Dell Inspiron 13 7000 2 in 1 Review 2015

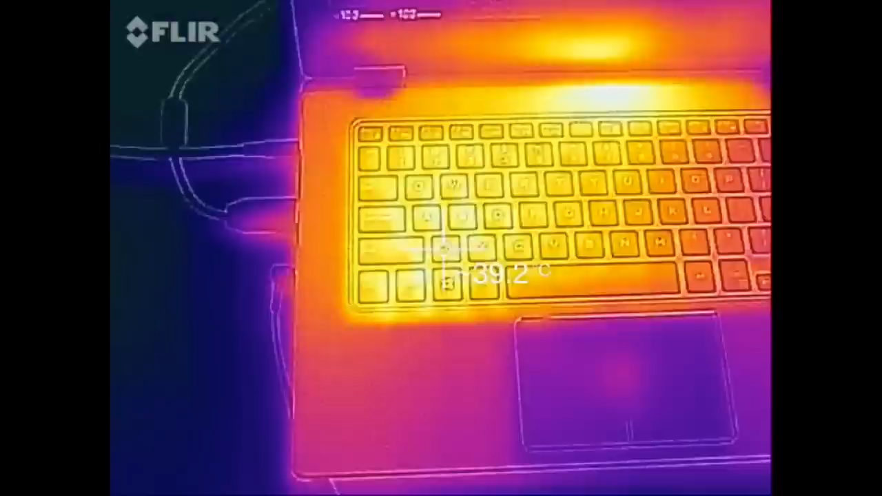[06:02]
On screen: spot 39.2°C
celsius and towards the top is going to be a little bit hotter at around 40 to 41 degrees celsius again these temperatures are pretty impressive especially during heavy loads battery life has been the downfall of this notebook compared to other two-in-one laptops this is where I felt Dell cut the corner you get a 43 watt hour battery pack which is